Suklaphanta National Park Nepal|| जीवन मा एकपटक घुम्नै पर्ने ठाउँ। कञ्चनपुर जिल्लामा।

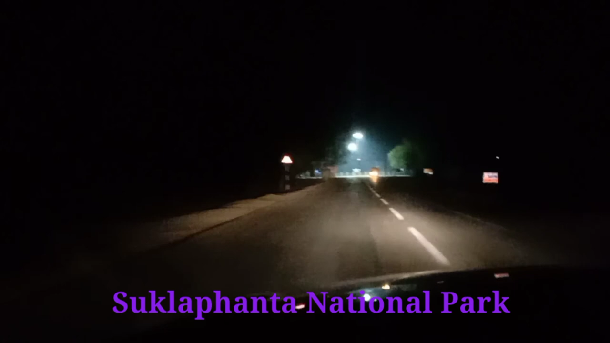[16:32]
लगब कोलपूर सिद्धार्त चोक मां पुगी सागेकता चाओं यहां अब ला भनन चाहन चुँँद्धार्त गुरुपले यह पार्क बनाएको छे थूलो लगानी में
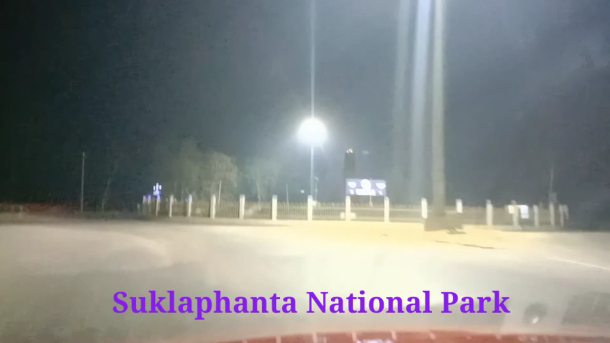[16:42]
बनाएको छे वीबिलन थाउमा बिलन लुकेल हिंदर जानी दर शायको छे यह बुटोल जानी शुरकेट जानी माज़नागर जानी नेपल गन जानी वड़ाच्चूक प